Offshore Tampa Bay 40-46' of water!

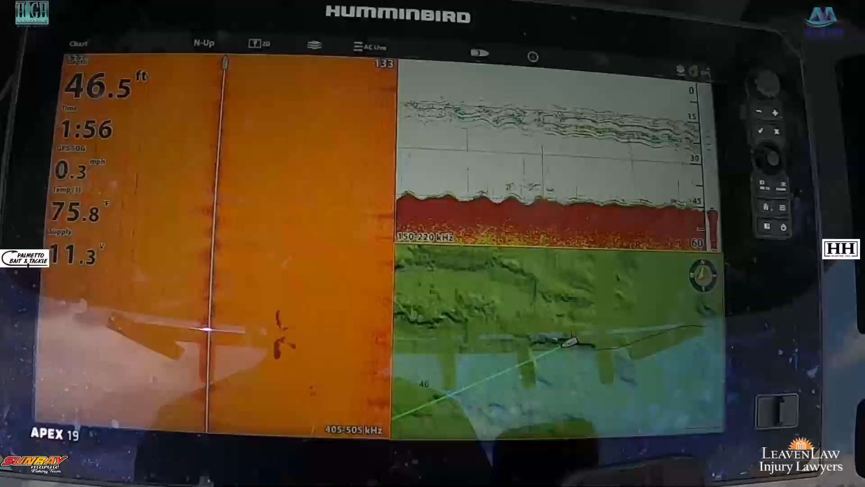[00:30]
On screen: depth 46.5 ft, speed 0.3 mph
That right there is the shark on the side imaging.
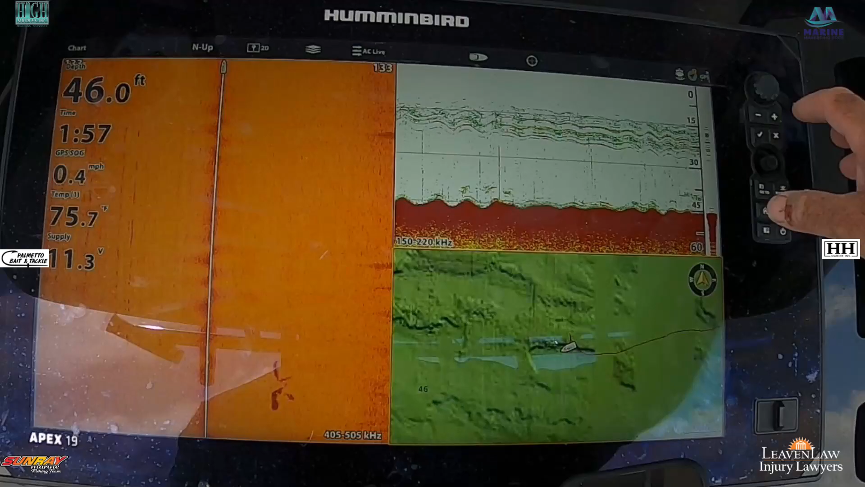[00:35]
On screen: depth 46.0 ft, water 75.7°F, speed 0.4 mph
But as you can see, we have fish up in the water column.
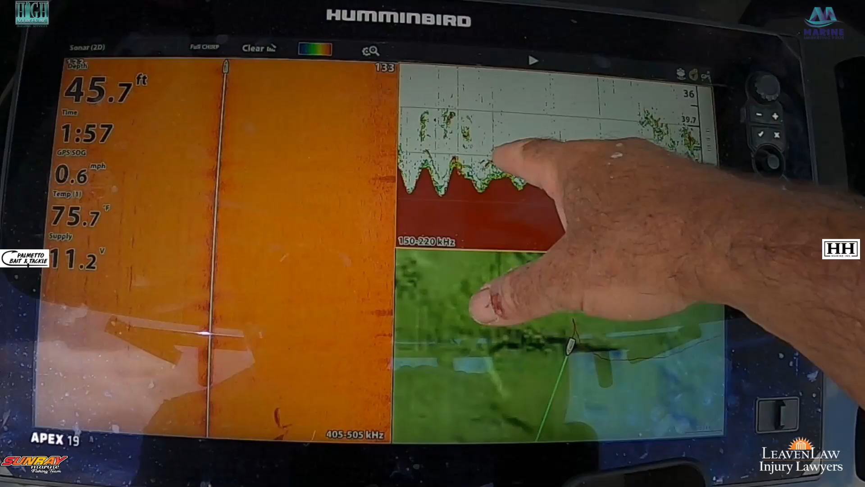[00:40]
On screen: depth 45.7 ft, water 75.7°F, speed 0.6 mph
You can see them coming up in the water column. So I know that there's snapper down there. They just don't want to commit. They don't want to eat very well today. We've caught some, but haven't caught a ton.
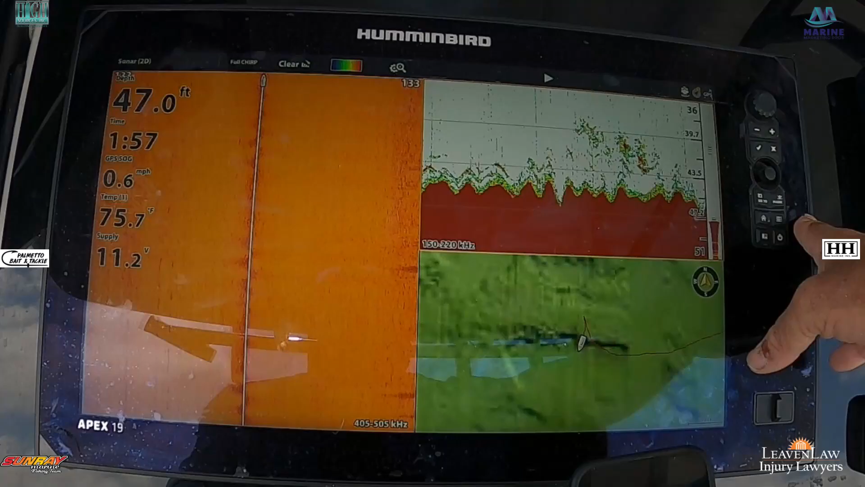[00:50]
On screen: depth 47.0 ft, water 75.7°F, speed 0.6 mph
But as you can see here, this is a new area that I'm fishing. Let me kind of give you an idea of where we're at.
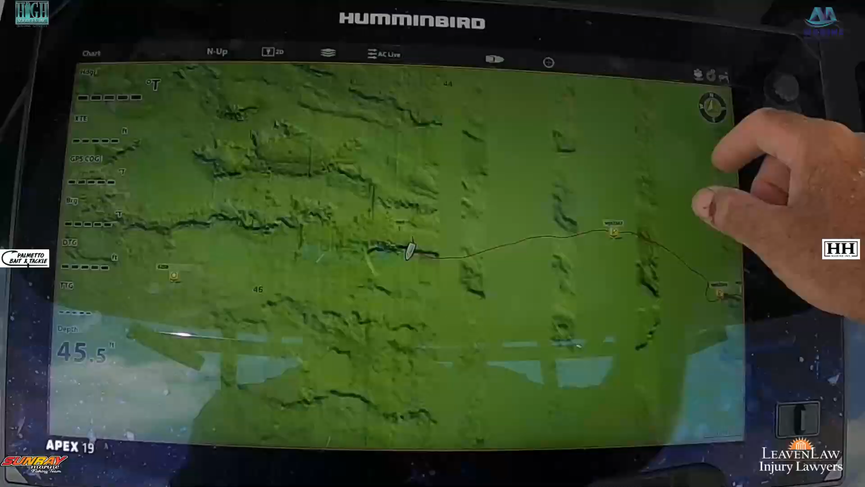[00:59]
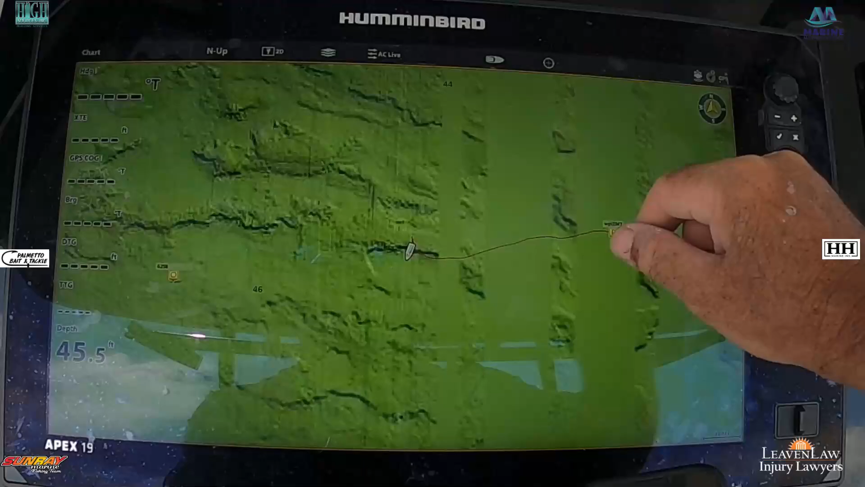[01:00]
So this will give you a real good idea. There's a ton of ledges in this area. As you can see, we went through some ledges here.
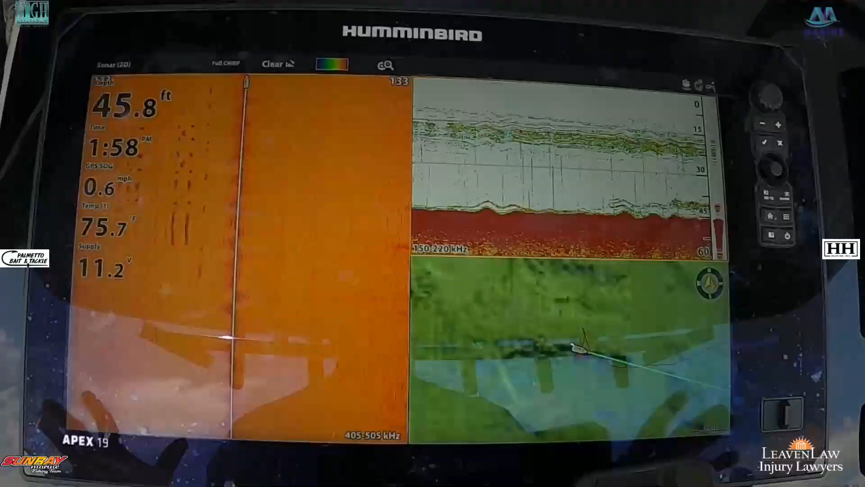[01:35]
On screen: depth 45.8 ft, speed 0.6 mph
You see the ledge here, you can see the ledge off to our side here.
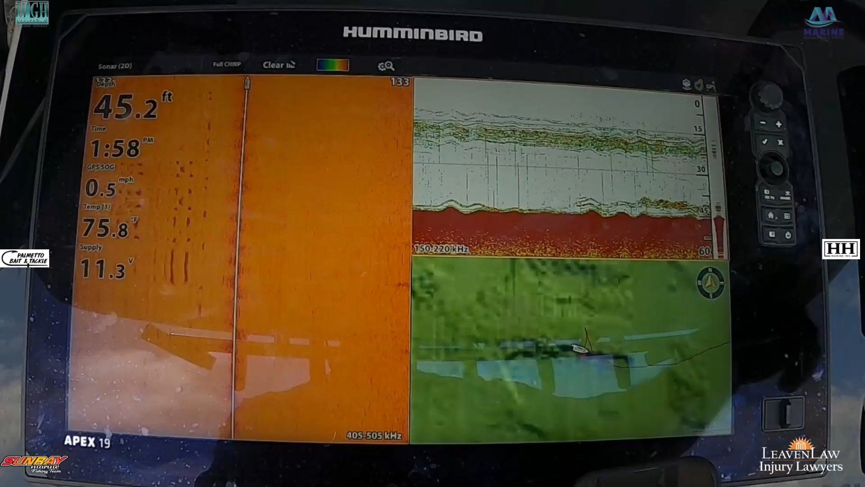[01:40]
On screen: depth 45.2 ft, water 75.8°F, speed 0.5 mph
Again, you can see the fish coming up in the water column, and there's actually fish up in the mid column
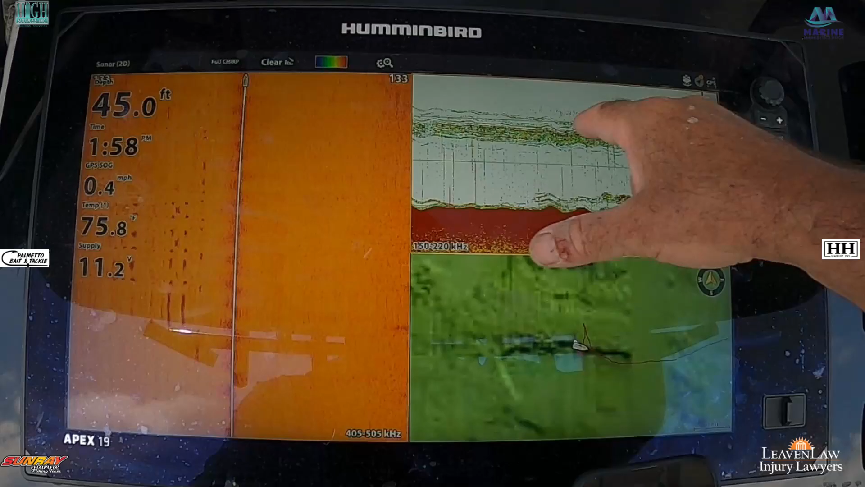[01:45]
On screen: depth 45.0 ft, speed 0.4 mph
because we're doing a lot of chumming.